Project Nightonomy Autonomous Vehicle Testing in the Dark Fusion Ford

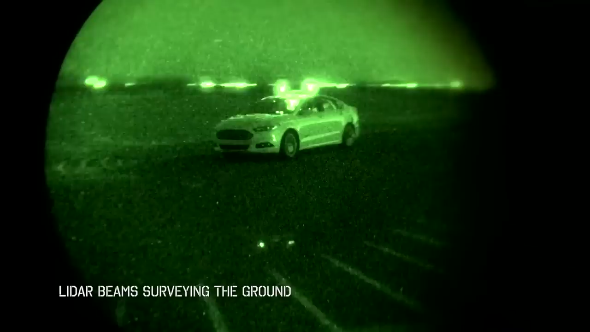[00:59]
Which is an odd feeling to be looking at the viewer and seeing exactly what I expected, but as soon as I looked out the window, all I saw was blackness.
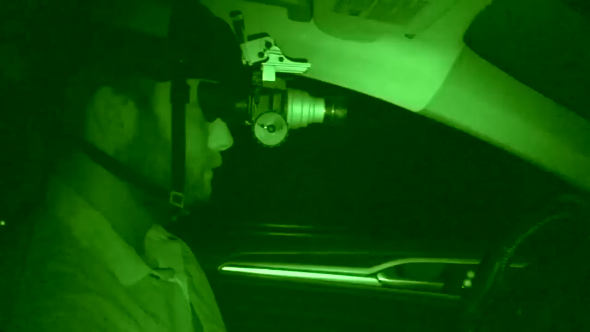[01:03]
Through the S's again, everything is stable.
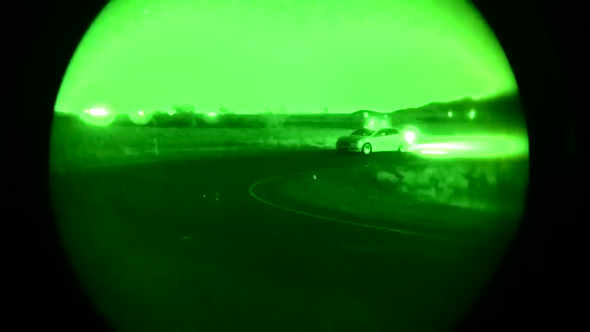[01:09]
Fusion is breaking into the hairpin and accelerating out of the corner. Pull back in here, complete the mission, and then we'll restart again just to do another full lap.
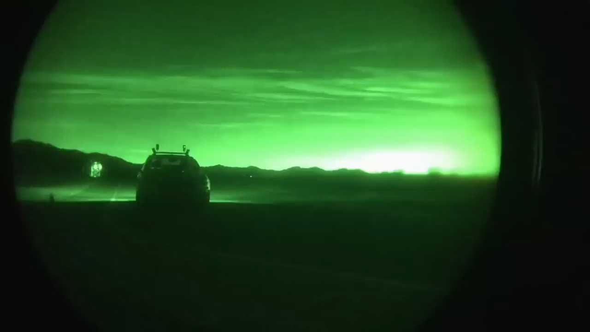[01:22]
It's going good. Car is functioning just as it should.
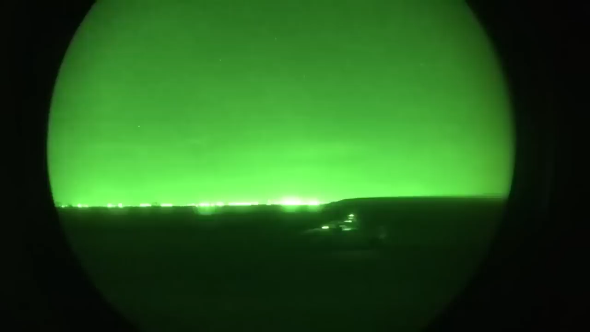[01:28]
Car is driving by itself in the middle of the night.